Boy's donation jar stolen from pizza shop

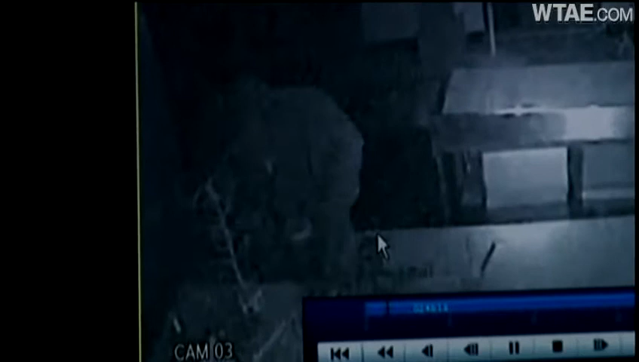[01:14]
Now, the video is a little grainy, but just minutes ago, right before this newscast, the owner of this pizzeria just gave us this surveillance video of the suspect,
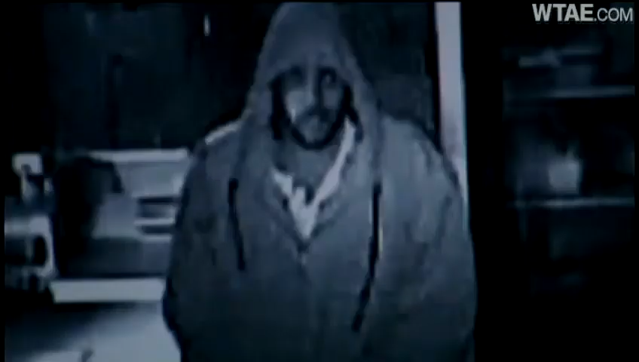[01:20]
Michael Magwood, stealing the donation jar. You see that right on your screen. Now, the good news is that Mifflin police were able to locate the suspect, and they have arrested him for the alleged crime. So, Jaden's mother says she has no plans to put another donation jar in the pizzeria, she says, since the Autism Speaks walk is in June.